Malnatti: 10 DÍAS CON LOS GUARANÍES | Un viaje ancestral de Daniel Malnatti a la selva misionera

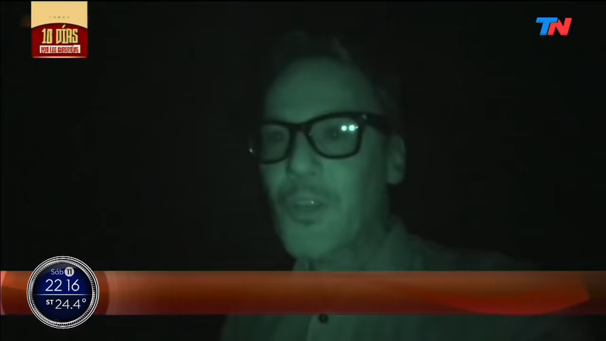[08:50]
Se hizo de noche, pero no tan de noche porque son las 8 y recién... Estoy en la puerta de mi casa, mirá. Y recién vino un chiquito a decirme que vaya para la casa de Leandro que habían preparado un reviro con huevo,
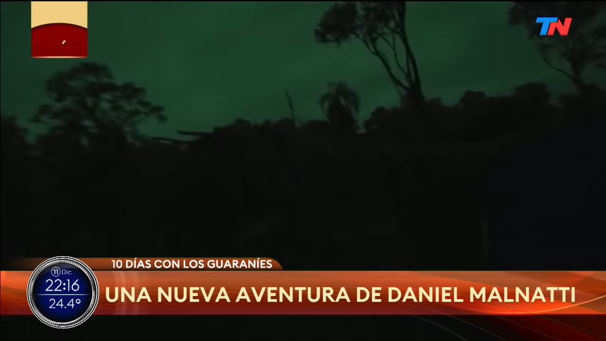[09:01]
así que eso me viene genial para este momento. ¿Qué están cocinando? El reviro. El reviro. ¿Y cómo es el reviro? Ahí está.
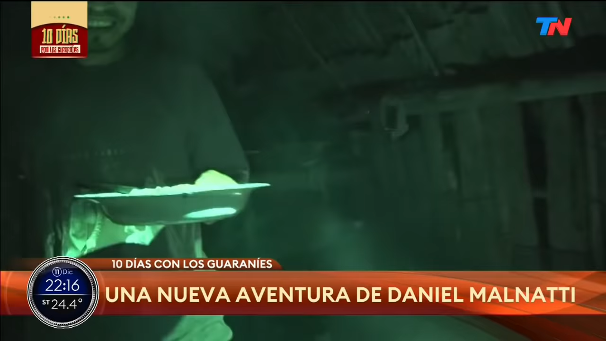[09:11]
¡Es un montón! Está riquísimo.
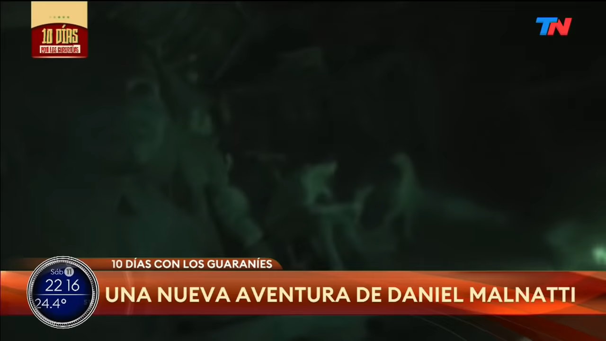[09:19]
¿Ya comieron? Sí. Ah, bueno. Está muy rico, muchas gracias. Se puso muy oscuro. Es hora de ir a dormir. Esta puerta va a ser cerrada. ¿Por qué? Porque yo vengo de Buenos Aires.
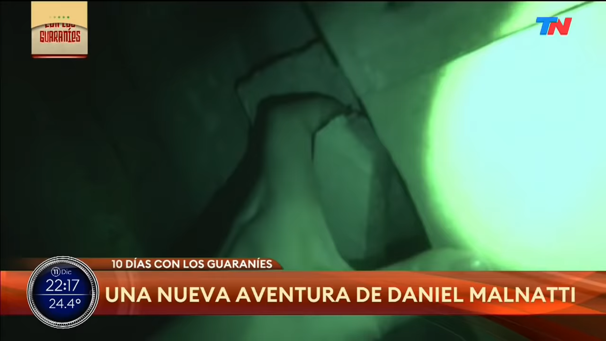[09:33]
Toda gente muy buena, pero... Yo duermo con la puerta cerrada, ¿sí, señor?
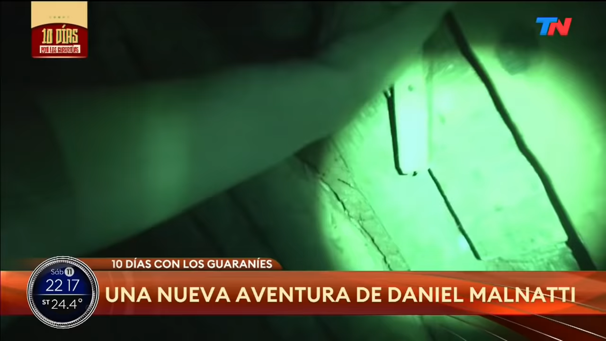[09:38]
Empezamos bien, puerta cerrada. Mirá los postigos, muy bueno.
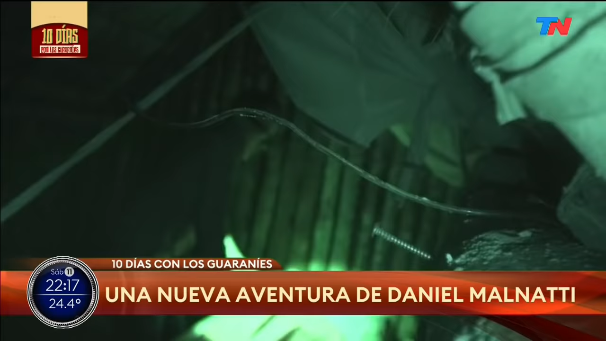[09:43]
No hay yarará abajo de la cama, pero fíjate la plantita que hay abajo de la cama y los honguitos. Miren esto. ¿Y eso qué es? Este no me gusta nada.
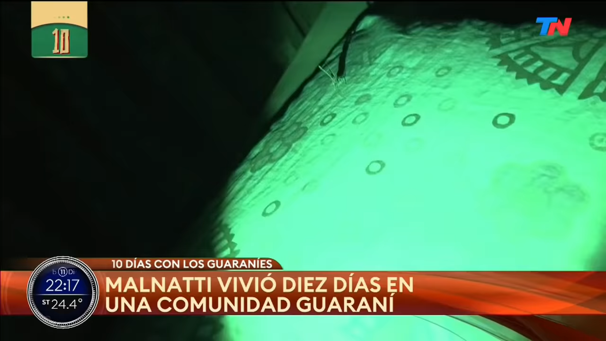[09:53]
Esta es mi cama, mi almohada. ¿Qué hago con este? Yo quiero que te vayas.
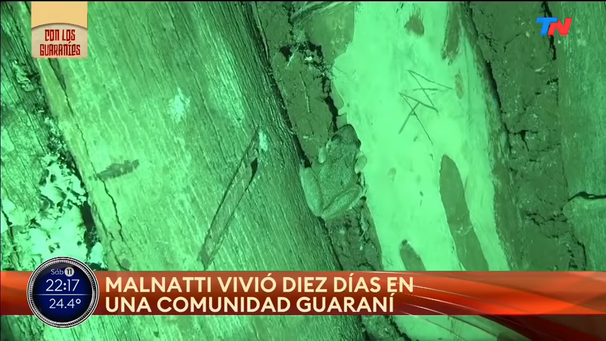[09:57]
No sé si quiero que te quedes. Te voy a hacer bajar de ahí, nada más.
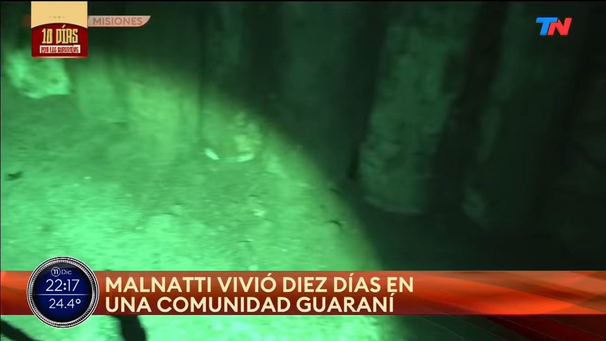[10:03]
¿Bajás? Escúchame.
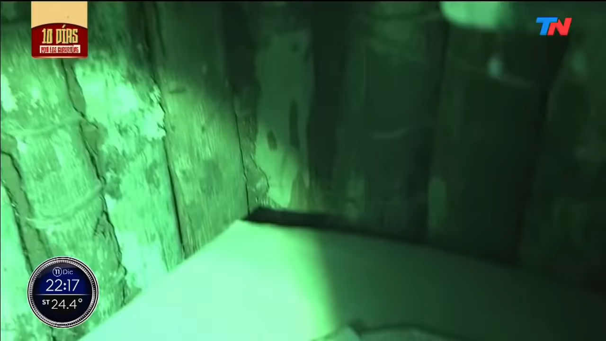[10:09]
Baja y compartimos la habitación. Pero baja. ¡Ay, la puta madre! ¿Para qué lado fue?
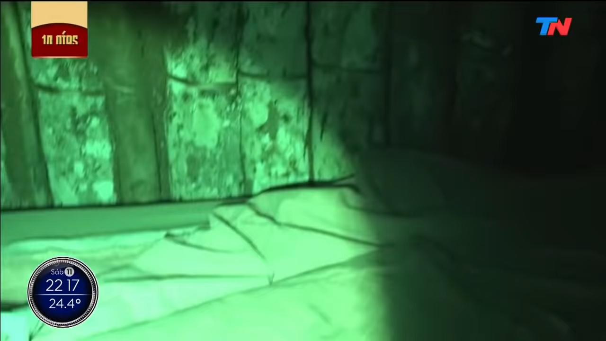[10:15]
Uy, ¿dónde fue?
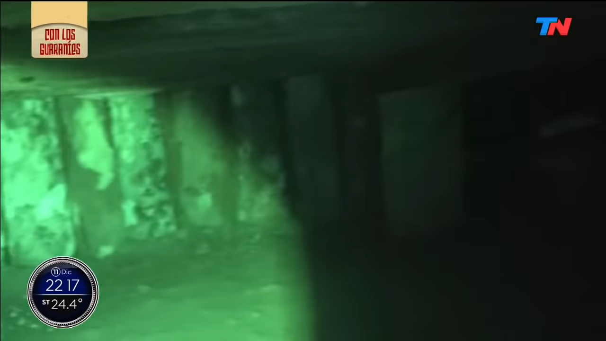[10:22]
Oh, me parece que iba a tener que compartir la cama con ese. Le pongo una tapita para que no entre ningún bicho.
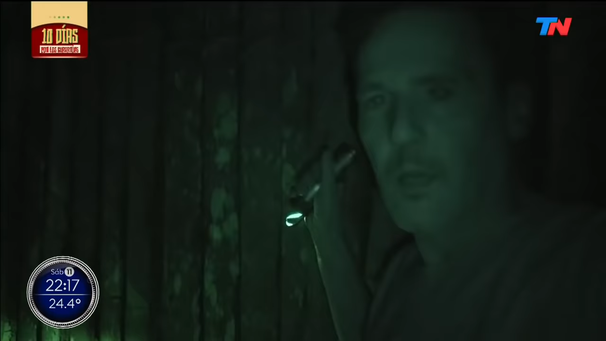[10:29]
Bueno, está lloviendo afuera, son las 12 de la noche ya y bueno, es el momento de dormir. Dejo todo sobre mi mesita de luz.
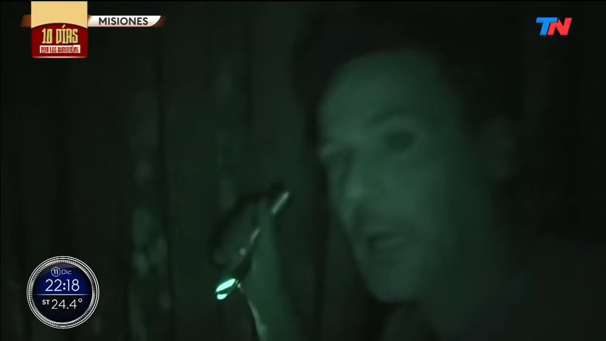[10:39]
Cosas cargándose, no sé para qué, porque acá no hay señal ni electricidad, pero bueno, que sea hasta mañana.
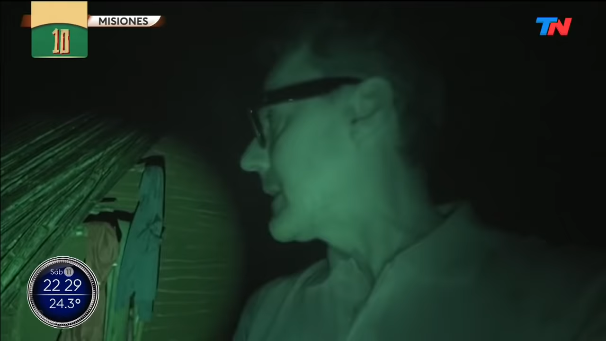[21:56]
y yo también me voy a meter, porque está lleno de bichos. Es decir, como que a veces se hace un poco insoportable.
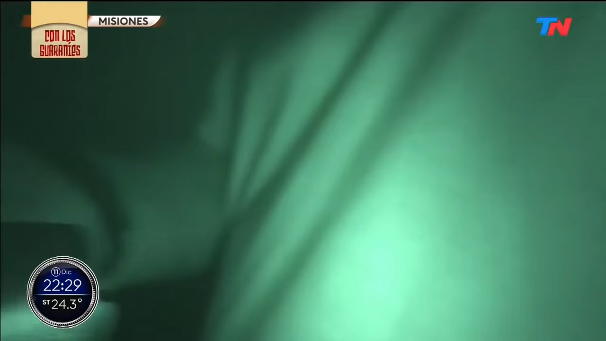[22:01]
Si no, fíjate mi campera, mirá lo que es esto.